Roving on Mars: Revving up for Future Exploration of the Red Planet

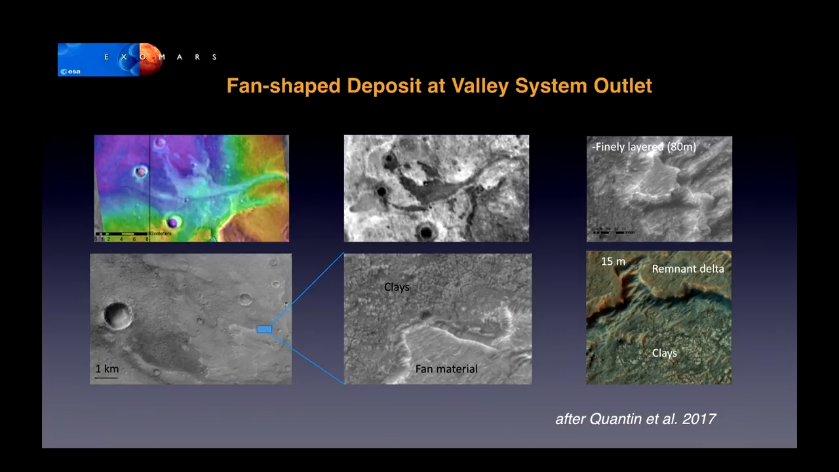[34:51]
And in these type of images, dark areas are fine-grained because they don't hold the heat very long during the night. And the brighter areas are rocky. So you can see that this little fingertip landform, or the delta as we think it is, is formed of fine-grained sediments.